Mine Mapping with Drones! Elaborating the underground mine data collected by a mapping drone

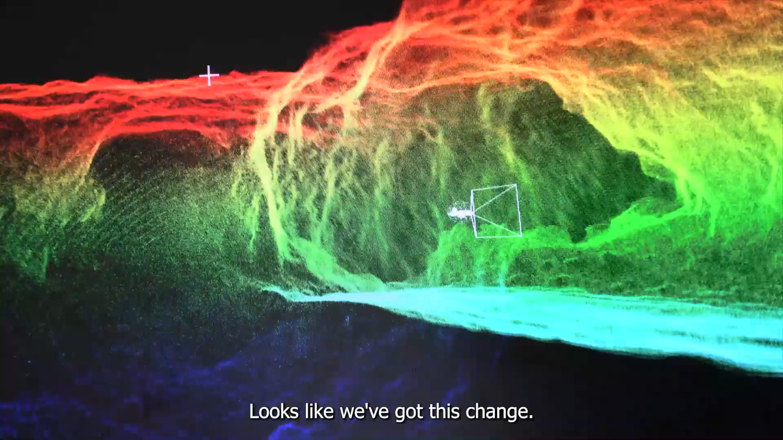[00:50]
Looks like we've got, let's just change these, colour.
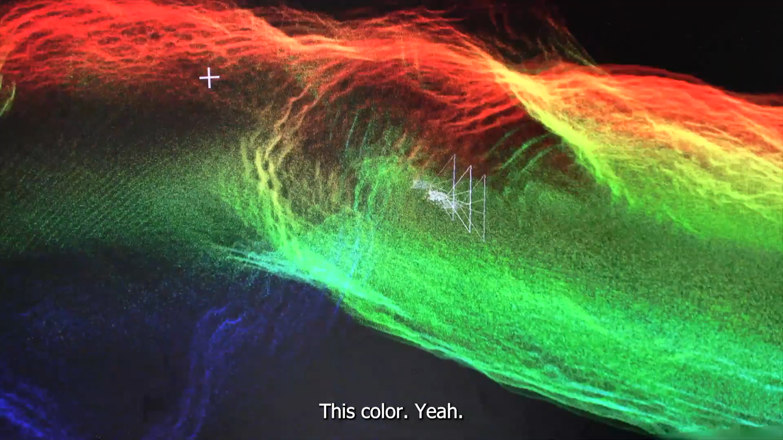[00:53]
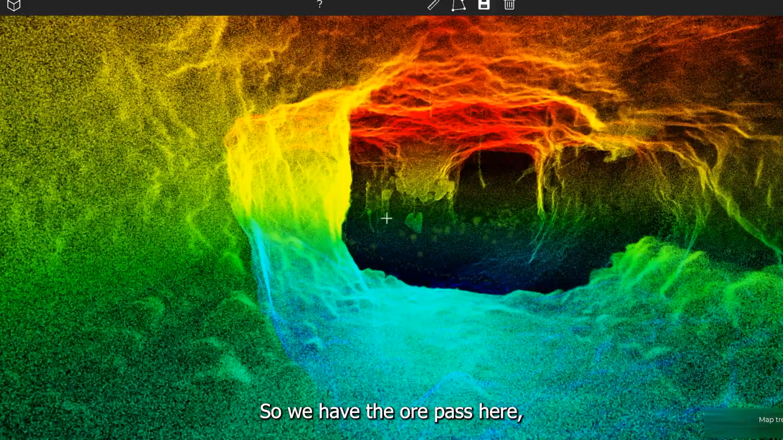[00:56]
Yeah, so we have the ore pass here, but we know that the floor was undercut.
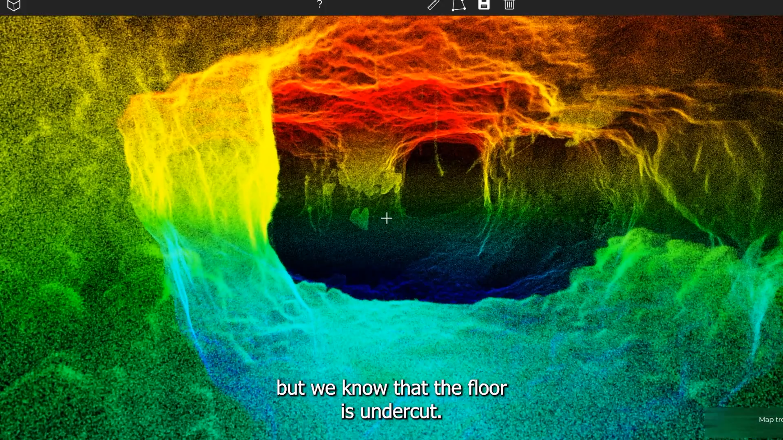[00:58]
So, it's really a tough place to get people over top of.
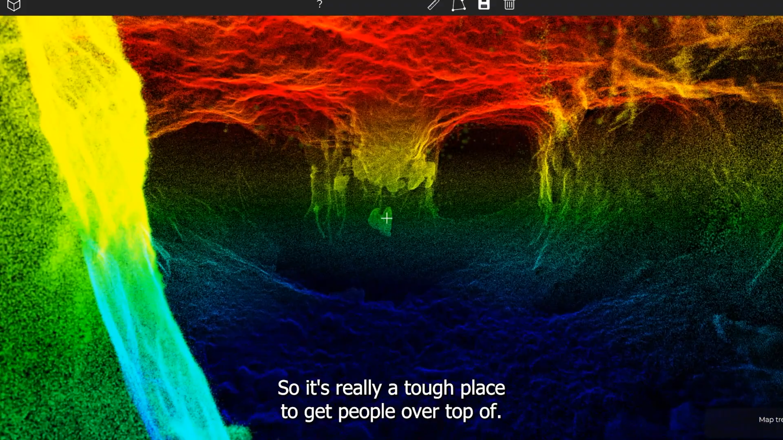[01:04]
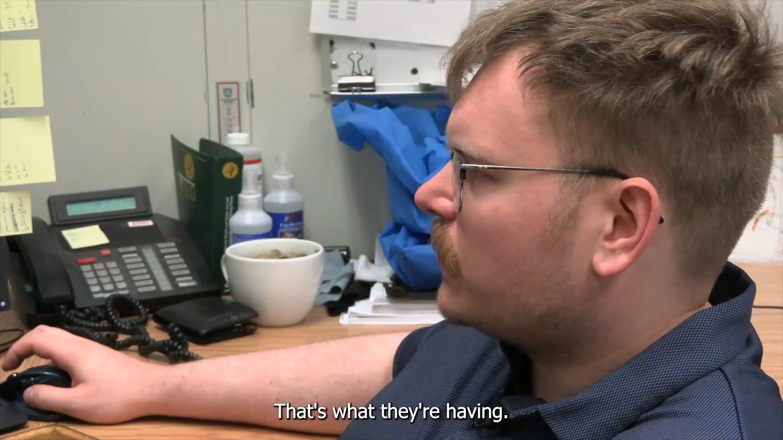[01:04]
That's why having the live map, like, on the scan itself is really useful.
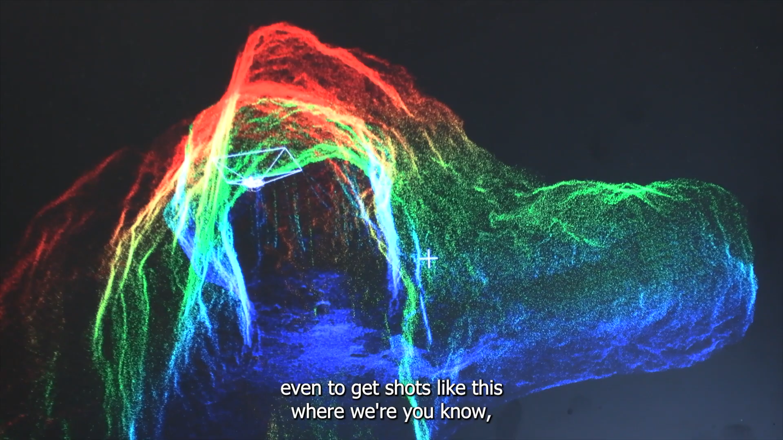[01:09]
Even to get shots like this where we're, you know, we're looking at sort of like a nine metre high back.
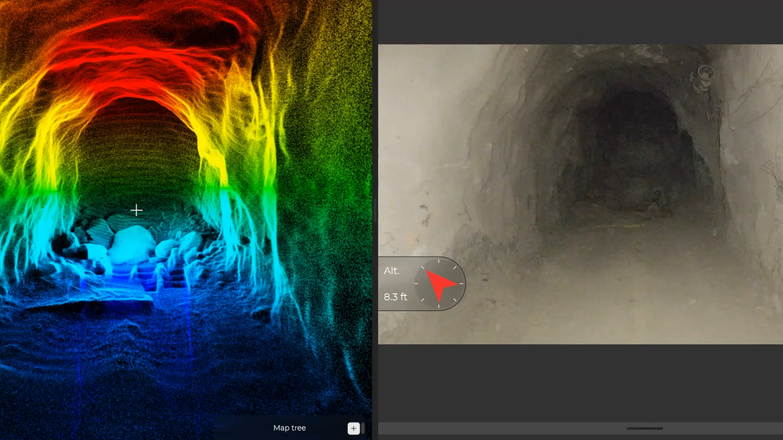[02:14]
And the team on Surface can review what we've seen.
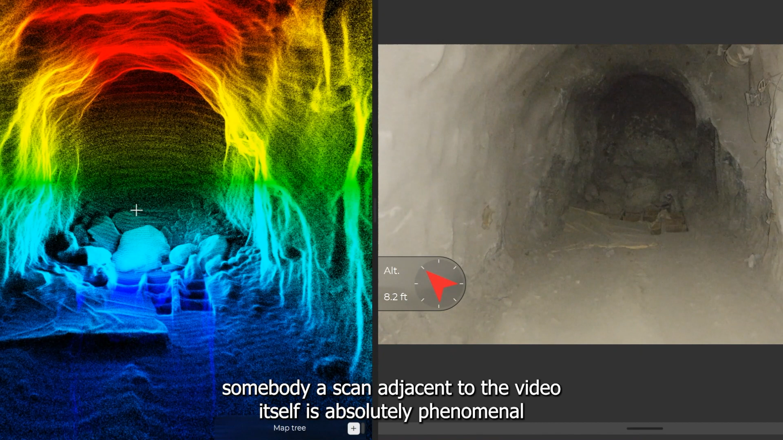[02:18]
The fact that you can show somebody a scan adjacent to the video itself is absolutely phenomenal because it can enable people to really understand and place themselves in that spot that you were during your inspection time.
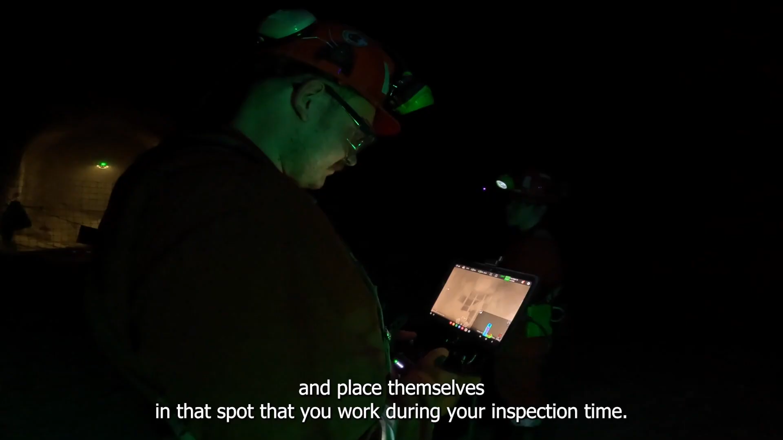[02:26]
It can go in an area as small as itself, really, with sort of very little space on either side.
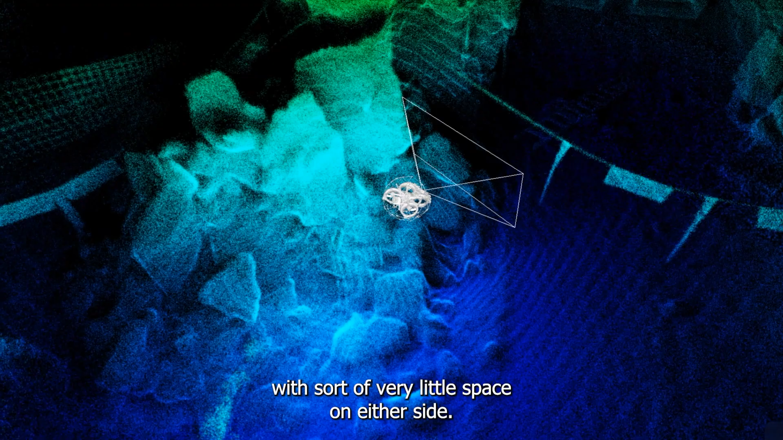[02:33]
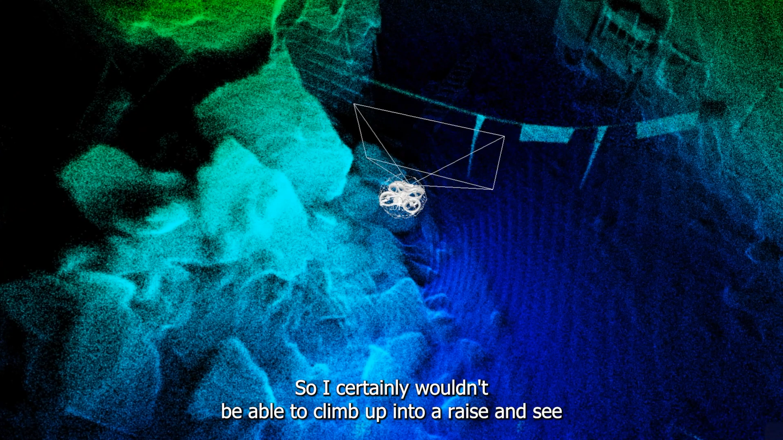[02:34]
So I certainly wouldn't be able to climb up into a raise and see what's going on in this.
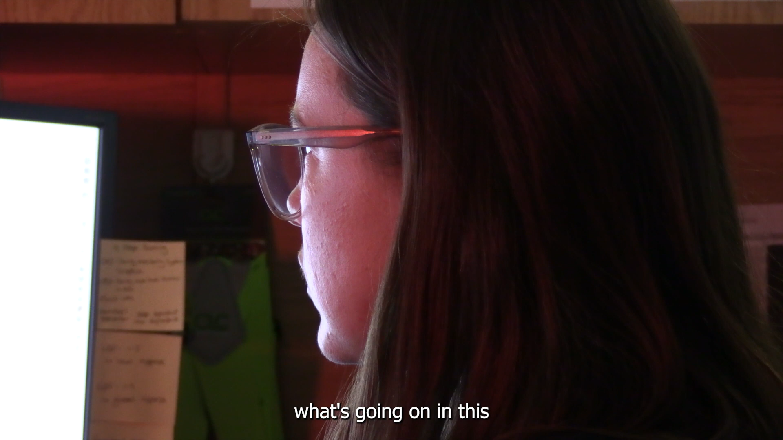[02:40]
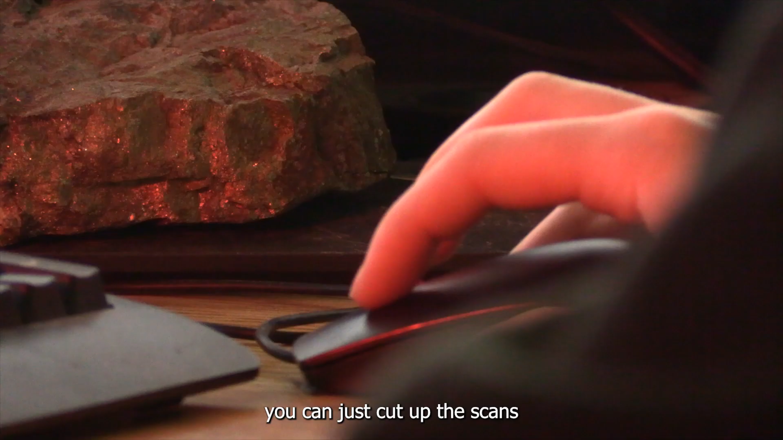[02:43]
You just cut up the scans to try and get the best fit possible.
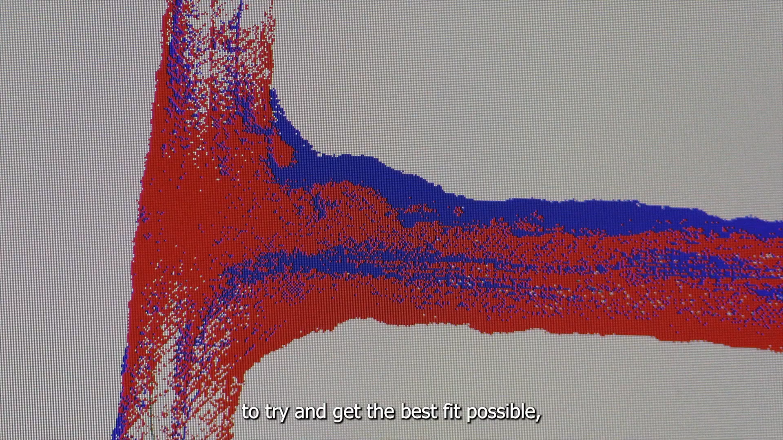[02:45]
I would probably cut it up into four or five different sections and maybe even pull in a different scan to compare against.